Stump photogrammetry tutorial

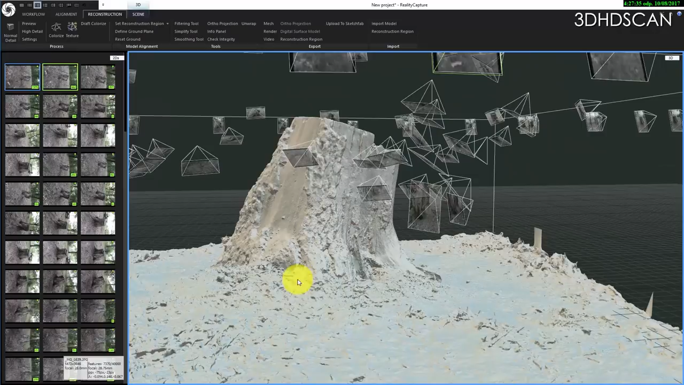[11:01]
Next step. What we need is to add the texture. And I highly suggested to you or recommended to you try to simplify tool. And you know, my computer has only 12 GB RAM. So, I cannot make model bigger than 15 million polygons.
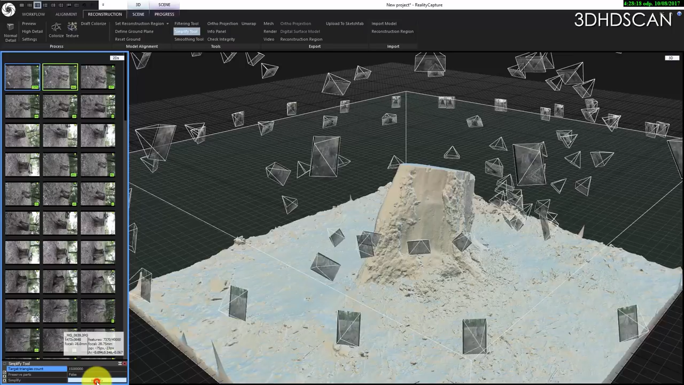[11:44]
So, I will try if my computer can do that. Yes. Super.
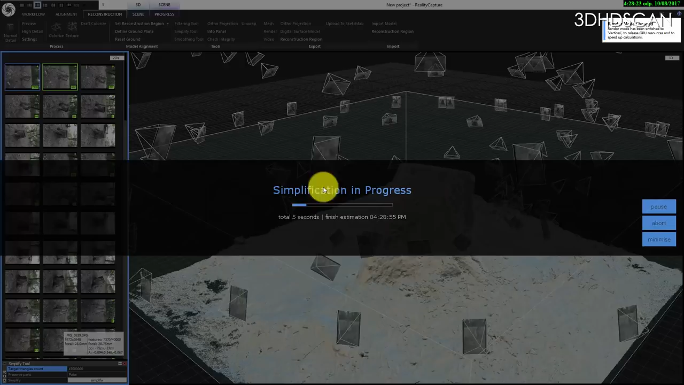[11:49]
So, at the end we have high poly model which has 15 million polygons. Which is very nice.
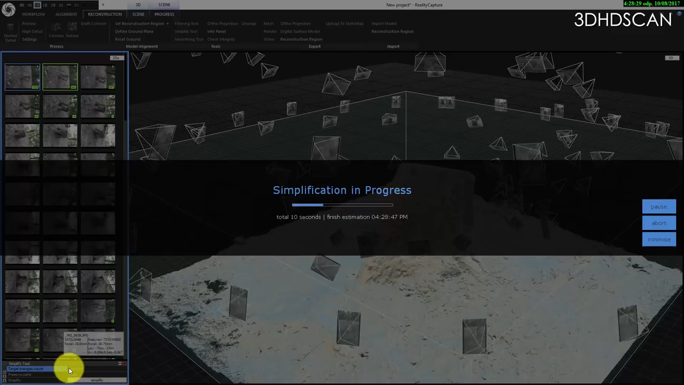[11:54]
So,
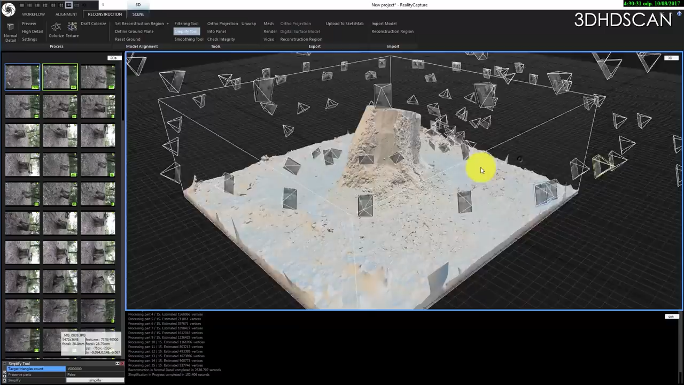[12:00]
now we have a calculated model with 15 million polygons exactly.
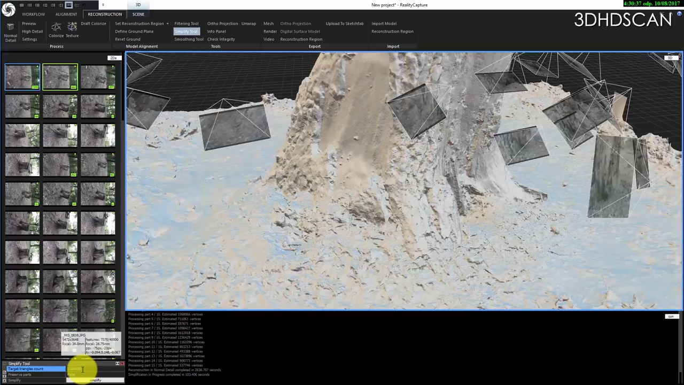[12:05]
And now we should start calculating texture.